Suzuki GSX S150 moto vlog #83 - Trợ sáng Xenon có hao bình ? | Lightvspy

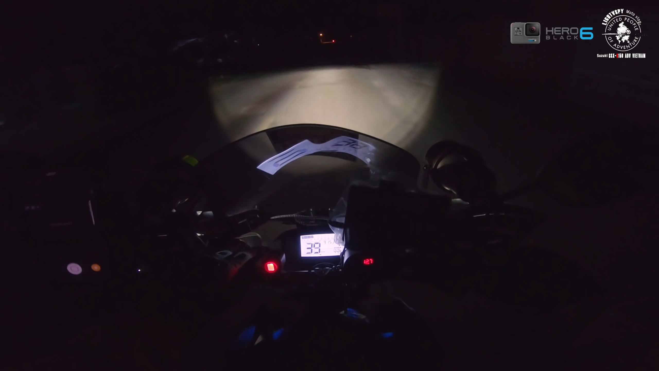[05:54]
Bật pha lên Để xem có thay đổi điện năng gì hay không Đó Rất là sáng ha Thủng 12.6 12.7 ha Ok Hẳn định Rồi Bây giờ mình mở luôn cái đèn jean thử xem Rồi Mở luôn đèn jean nè
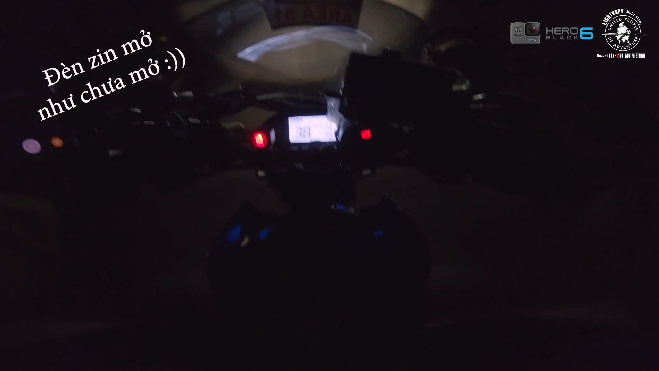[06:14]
12.5 À 12.5 Ok Rồi mình tắt cái đèn jean đi Để xem có lên lại hay không ha Rồi Nó đã lên lại 12.6 ha Ok Như vậy là Cái
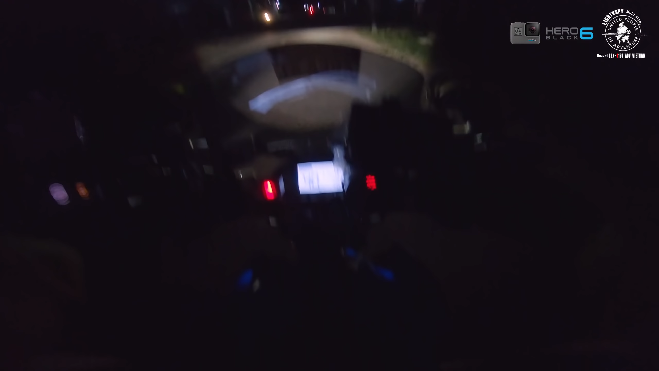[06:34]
Cái điện năng thì nó Hằng định ha Nó còn không có xe dịch gì nhiều Nếu mà Cái mức 12.6 12.7 nè Nên em chạy đường dài
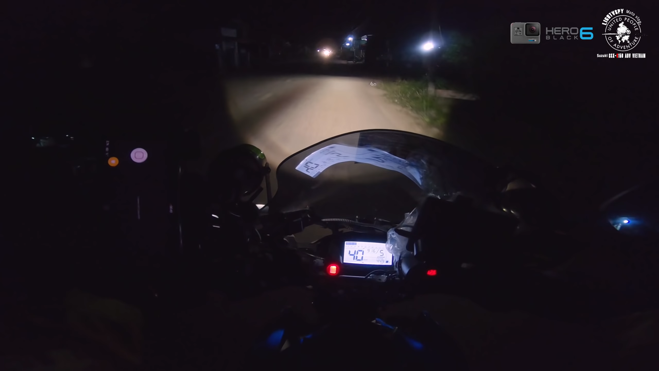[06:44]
Rất là ok Không có sợ Tụt bệnh gì đâu Ha Ồ Xe dần trước Pha cao quá Rồi nếu anh em Để cái tua máy Thấp hơn nữa Thì cái mức báo Vô anh chế Nó sẽ xuống
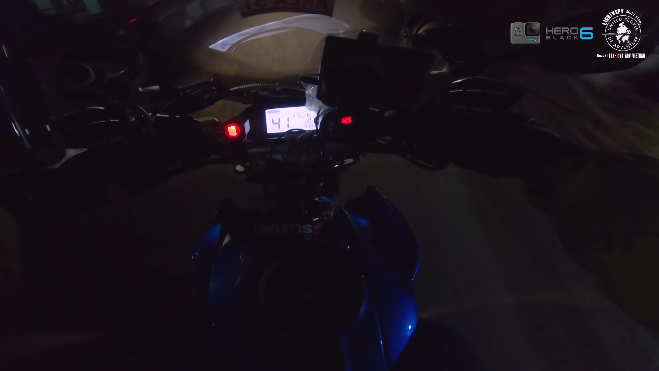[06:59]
12.5 ha Còn để dòng tua cao 6.7 ngàn Thì nó sẽ lên nữa
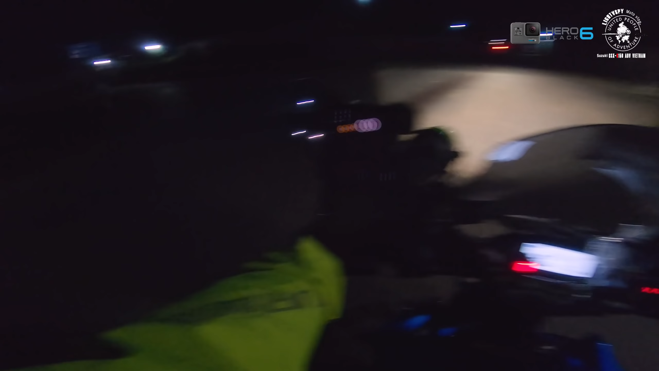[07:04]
Đó Mức sạc nó sẽ lên nữa Rồi Thì đối với cái đèn
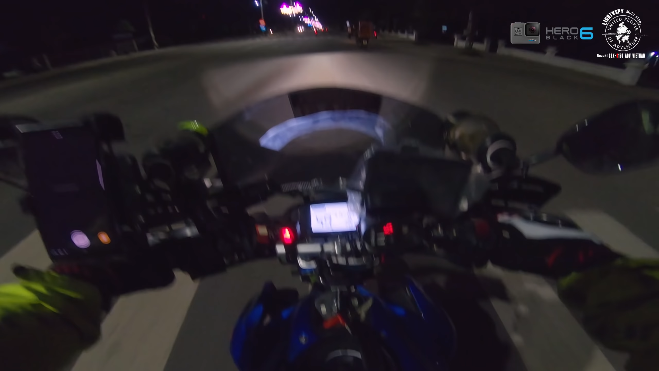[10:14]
Thì thực ra Điện năng Đối với cái đèn Xe nông Bi xe nông này đó Nó rất là nhẹ Cái công suất Của nó là 35W Một bóng Như vậy Tổng công suất Là 70W Thì Cái này Là Cái đèn Với lại Cái 3 lát Là của Của chị Na Do đó Là Cái công suất Nó Nó không đúng Cho lắm Nhưng mà nếu Như anh em Xài những Cái loại xịn Cái 3 lát Xịn